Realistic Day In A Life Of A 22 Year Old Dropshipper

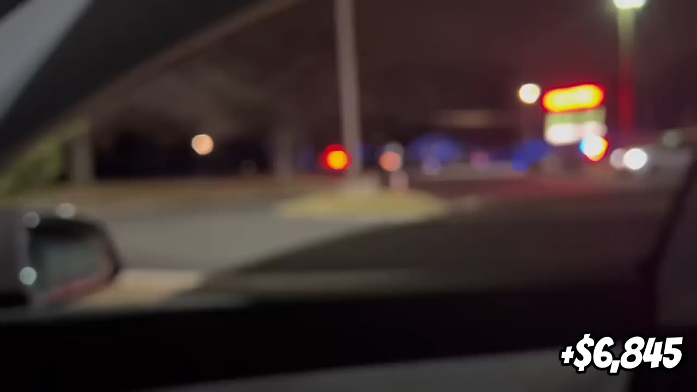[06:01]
panda express that's right holy shit they flipped it now that's